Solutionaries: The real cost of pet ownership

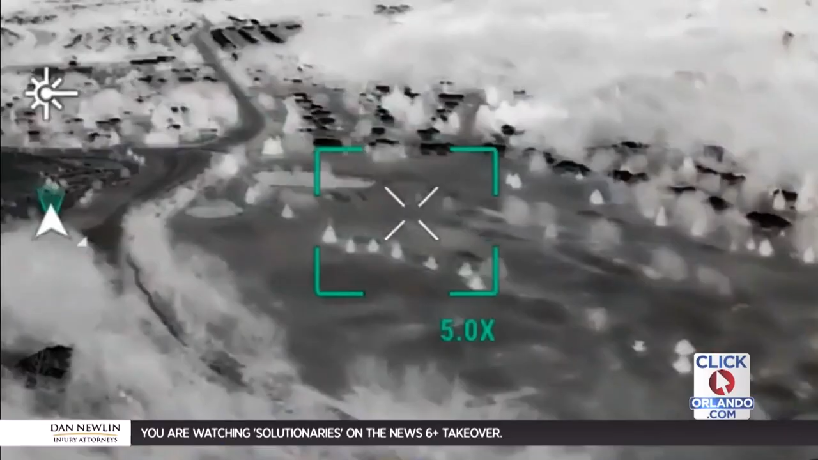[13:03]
And in Wisconsin, Matt Howell used his unmanned aircraft to find a dog.
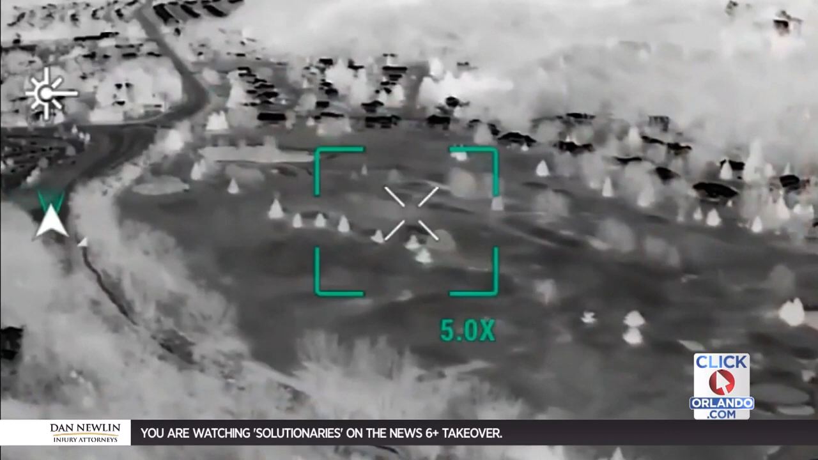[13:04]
See the black spot in the thermal imaging?
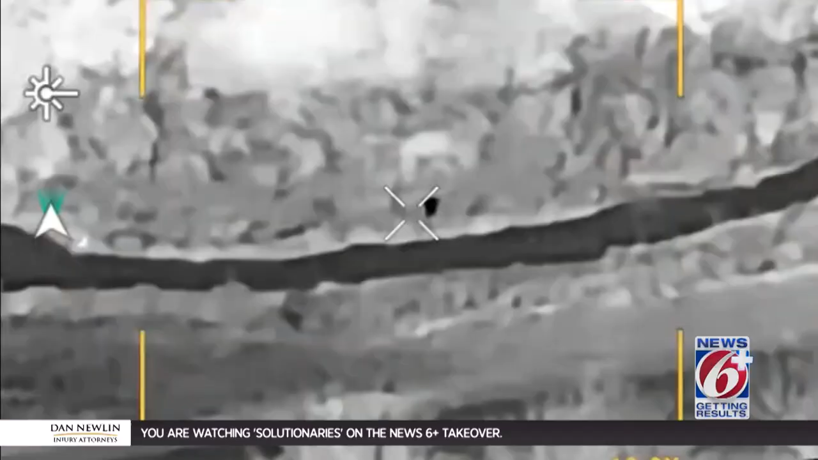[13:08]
That is the dog, curled up.
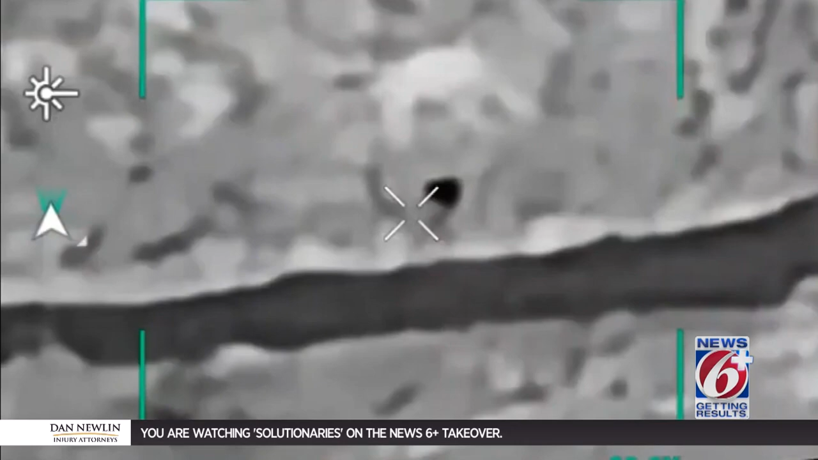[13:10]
He zooms in and then sends the coordinates to the owner.